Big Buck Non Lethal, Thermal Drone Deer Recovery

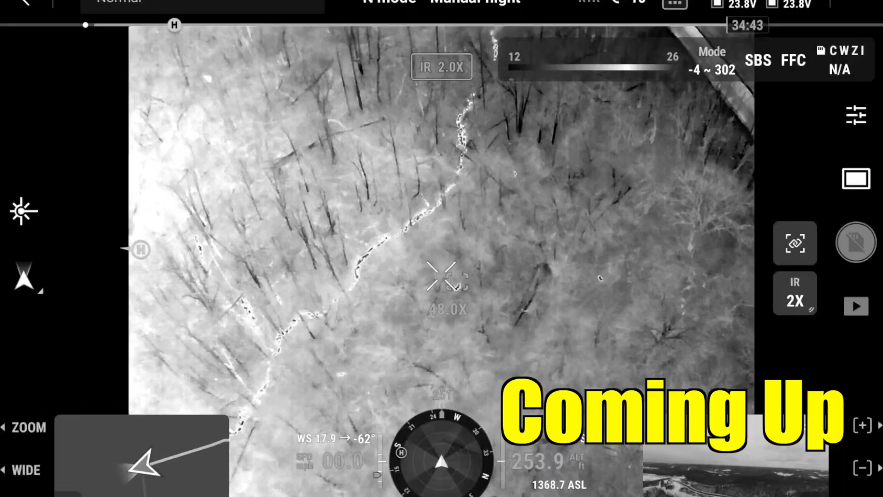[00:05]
is that him does he have a split brow yeah yeah probably yeah oh yeah right there you see the blood
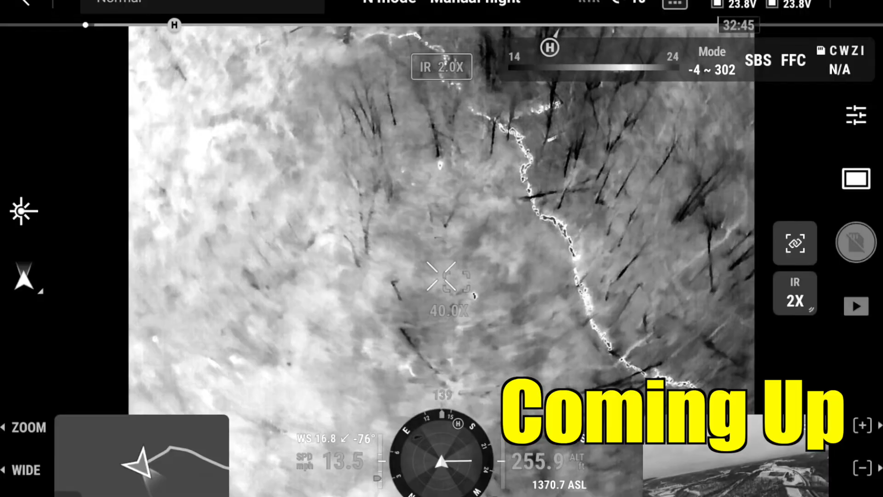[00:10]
he's walking stiff too welcome back to drone deer recovery i'm mike i'm on my way right now to try to help a guy find a buck he hit it
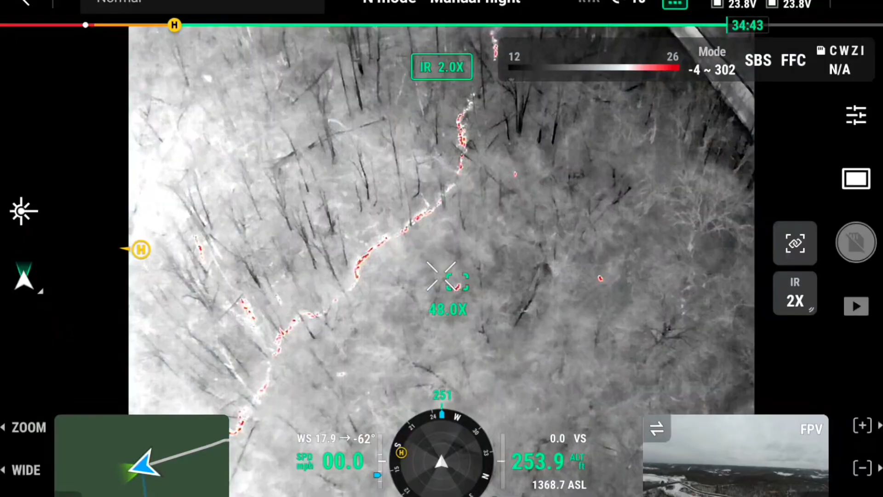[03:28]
Yeah. Probably him. He's walking stiff too. Right now he's in some thick stuff.
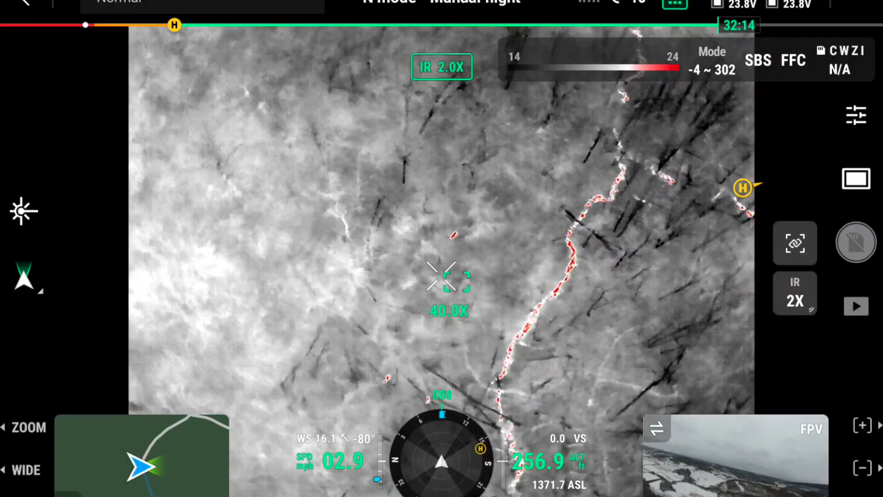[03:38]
He's coming after these does I think.
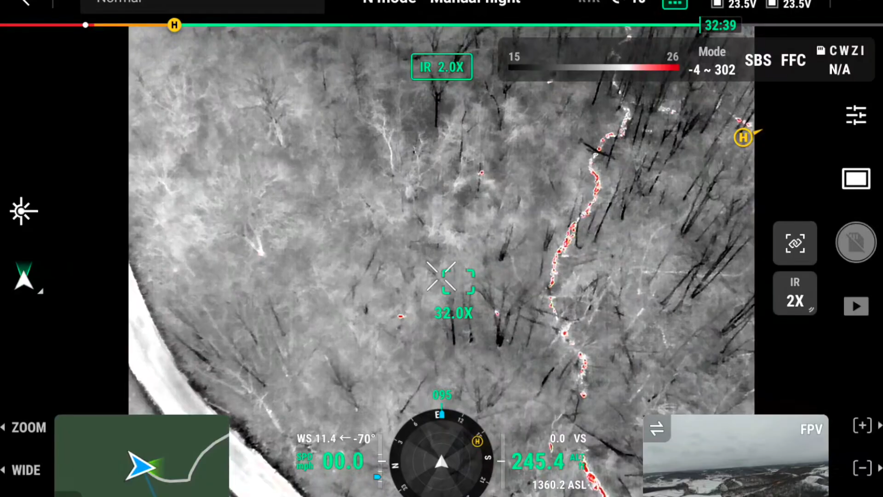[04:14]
From the road down maybe 75 yards and he's coming. He's going up like this and heading this way. Right there is the road. You see it right there.
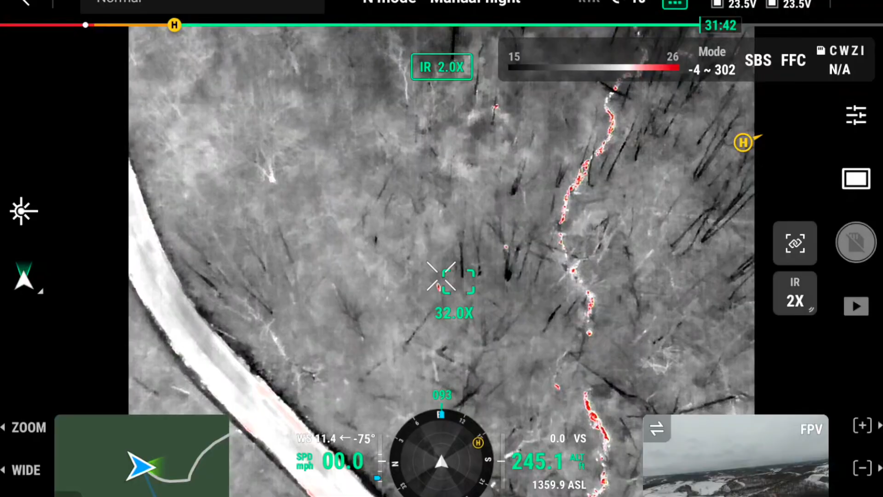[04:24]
There's a doe literally going to run right down through here and he's right behind her.